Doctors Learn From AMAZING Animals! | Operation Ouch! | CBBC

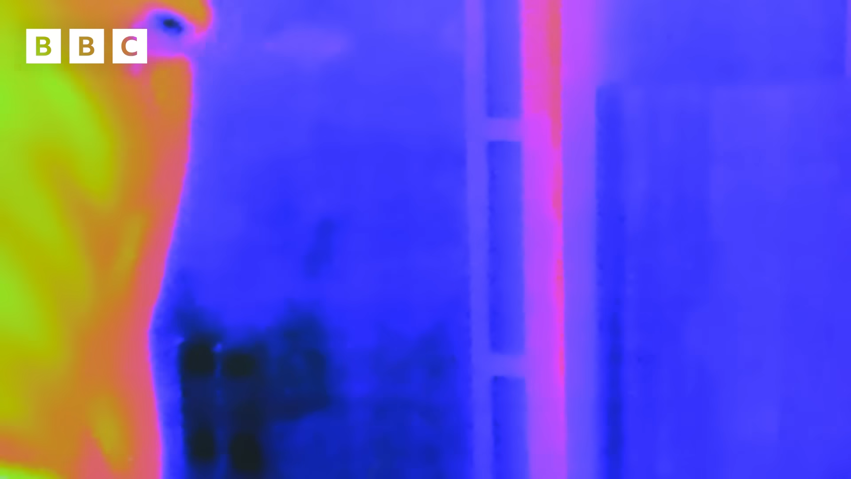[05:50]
And the pink or blue or purple stuff is colder.